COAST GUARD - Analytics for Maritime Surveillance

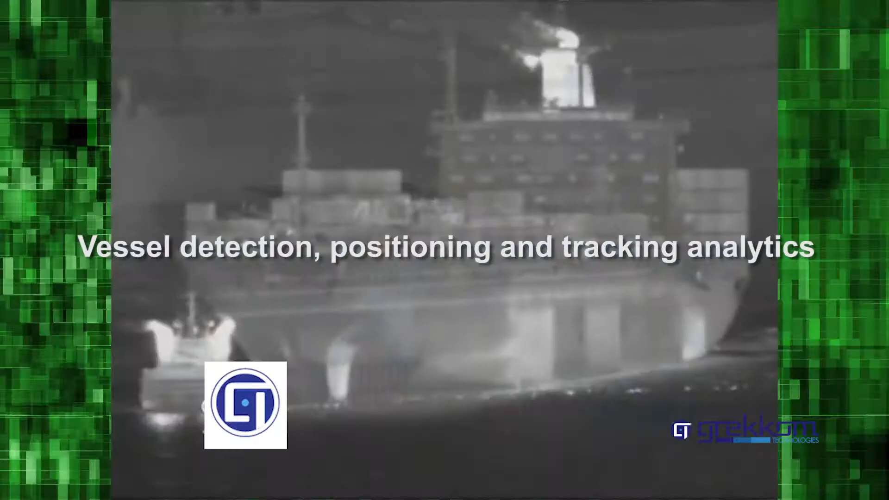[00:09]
positioning and tracking analytic system for maritime fluvial and port scenarios
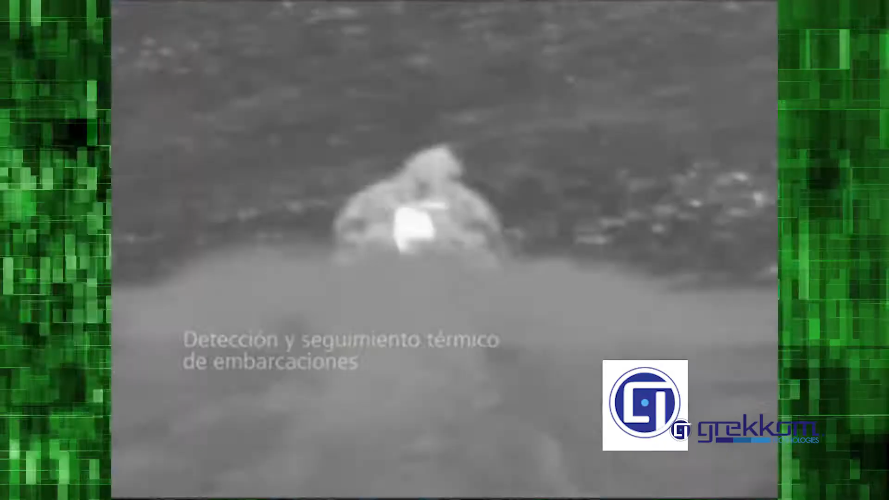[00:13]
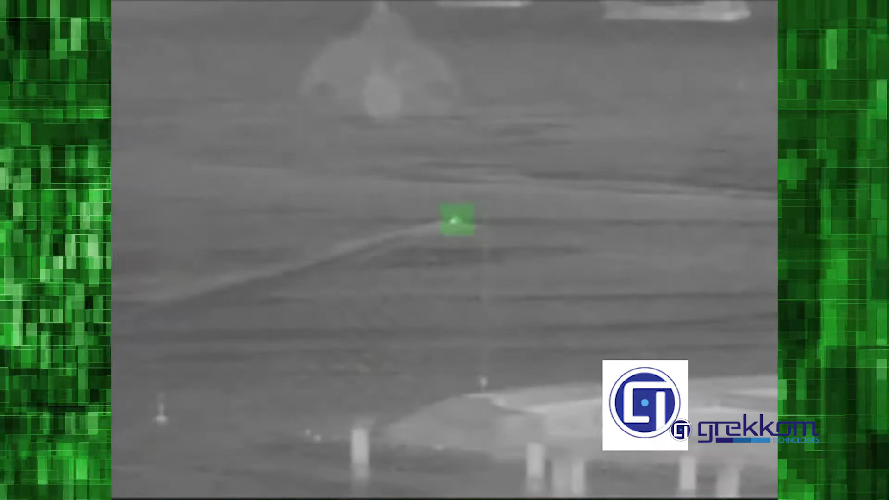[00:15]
for either land-based or onboard cameras.
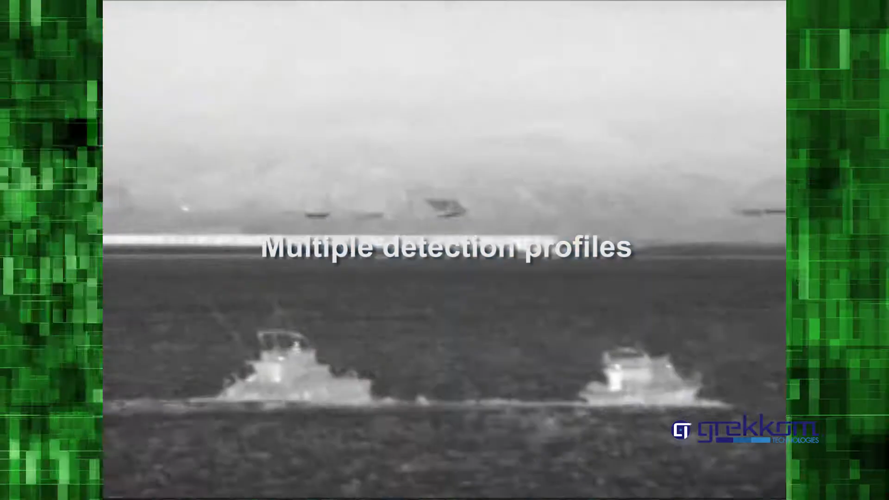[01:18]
generation of false alarms from waves multiple detection profiles working simultaneously in real-time
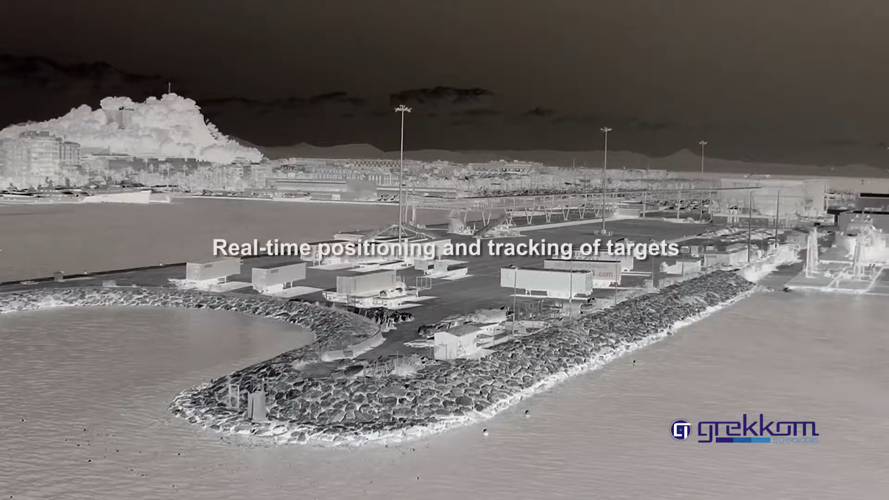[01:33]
real-time positioning and tracking of targets